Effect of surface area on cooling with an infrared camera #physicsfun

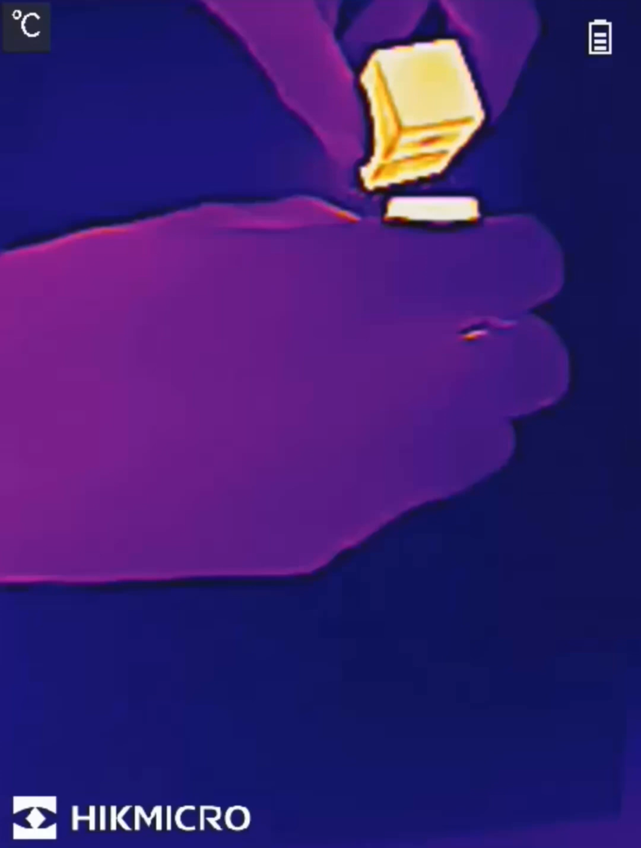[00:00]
To see the effect of surface area on the rate of cooling,
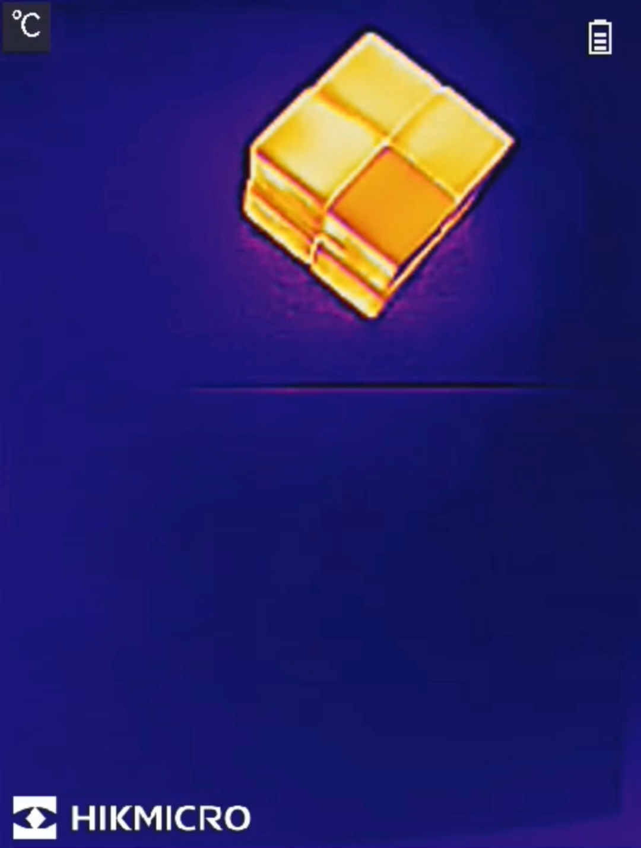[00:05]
I've got 16 wooden cubes that have come out of the oven at about 50 degrees C and I've got eight of them stacked in a 2x2
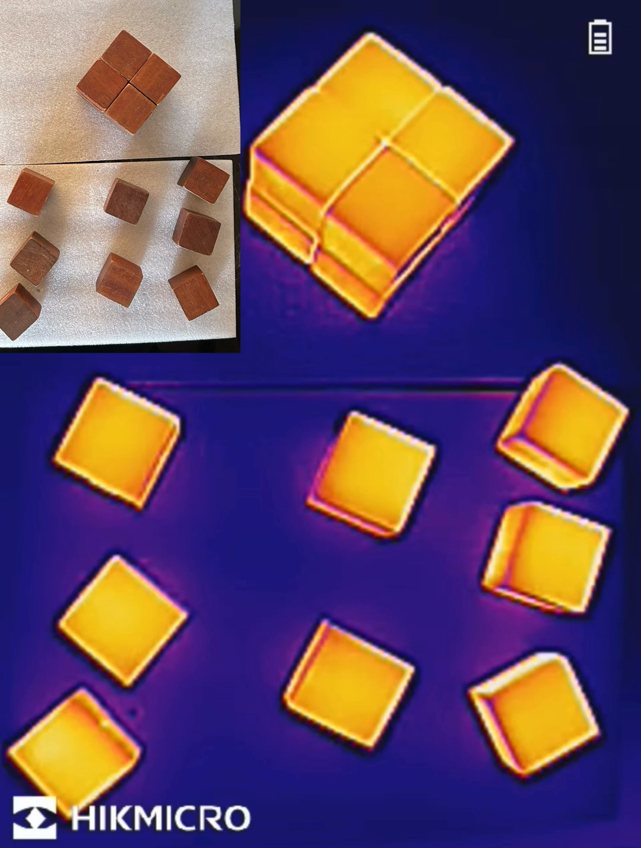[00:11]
cube with a smaller total surface area and eight of them spread out with therefore a much larger surface area. And watching them in the infrared camera view cooling down,
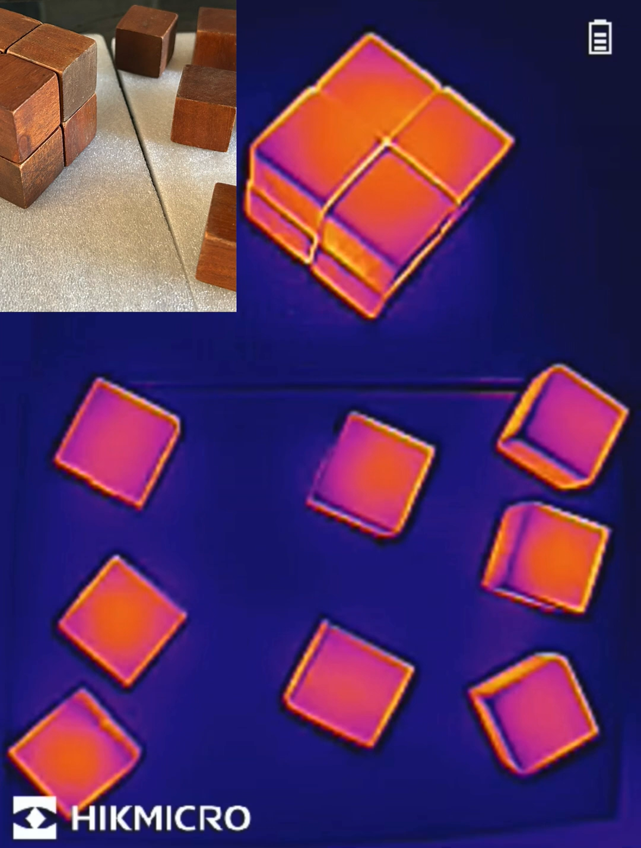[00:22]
we can see that those which are spread out which have a larger total surface area are cooling down more quickly.
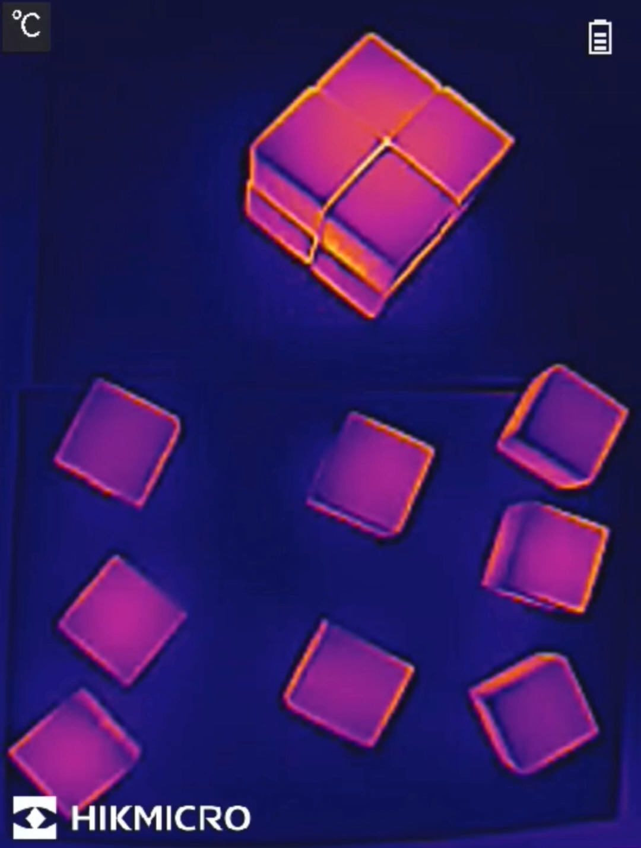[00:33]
We can also see an artifact of the image processing of the infrared camera which appears to create a hotline around the outline. If we now move the infrared camera around we can see that the
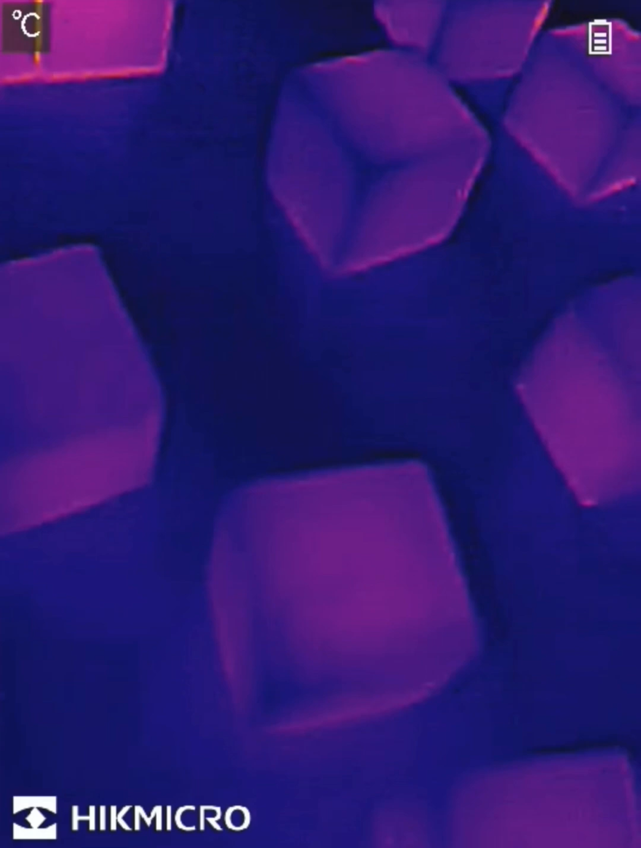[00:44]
individual cubes have cooled down much more because of their larger total surface area than the 2x2 cube.
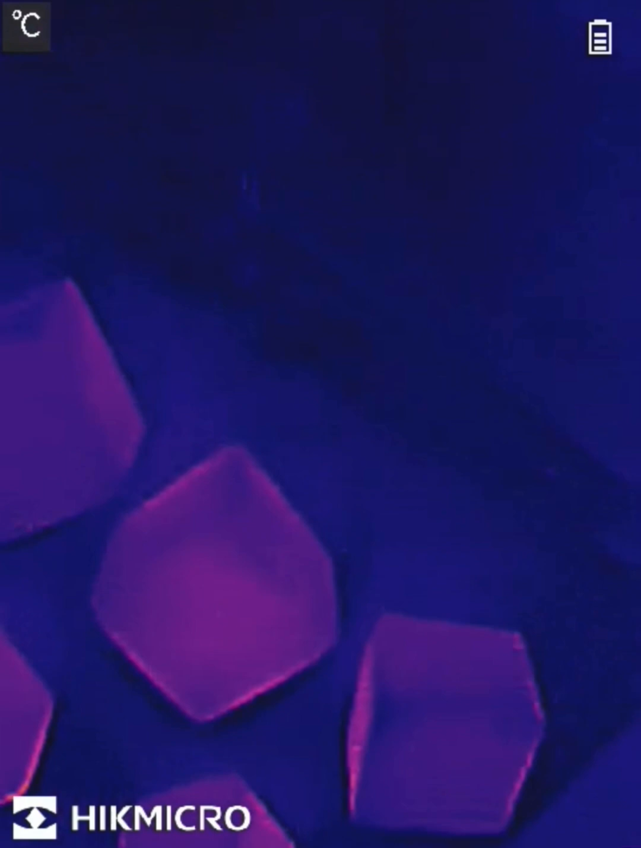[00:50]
Note that during the cooling I sped up the video by 16 times.